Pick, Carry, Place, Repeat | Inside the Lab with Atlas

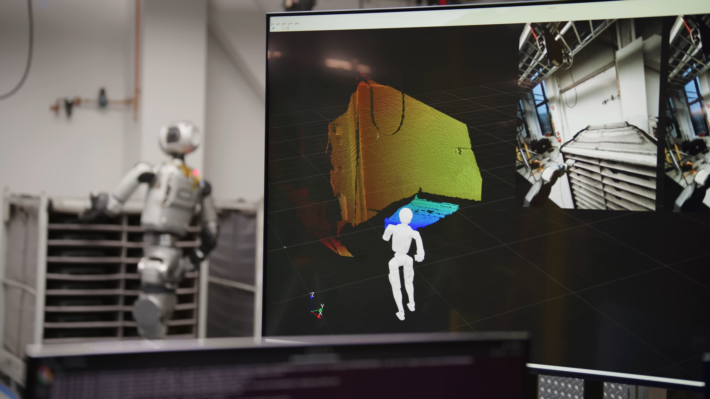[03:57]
Atlas has cameras mostly in the head and with those cameras it perceives the fixtures or containers that it has to interact with not just the one in particular where it has to extract an object or insert
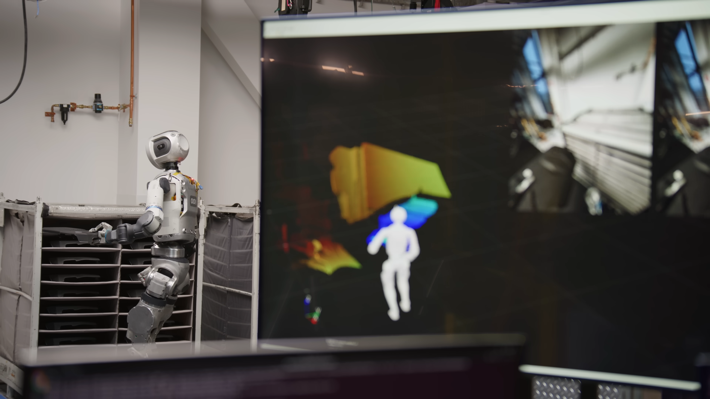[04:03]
an object but all containers around it so that it can